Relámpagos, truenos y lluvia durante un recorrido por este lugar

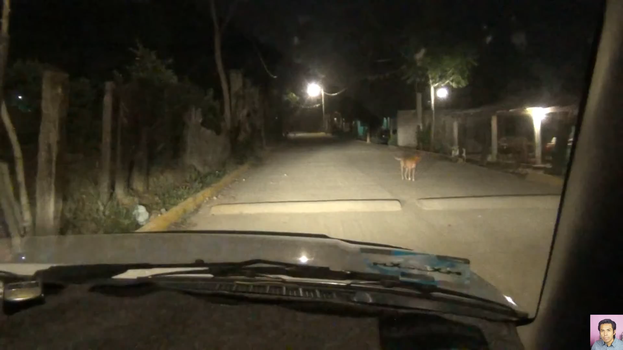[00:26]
como una señal anticipada de que se aproxima una fuerte lluvia.
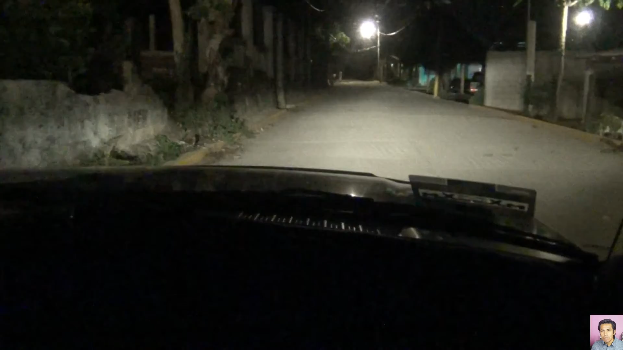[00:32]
Transitamos por una de las calles de la población de Palomares, Oaxaca. Mientras sigo observando estos destellos de los relámpagos originados por la tormenta.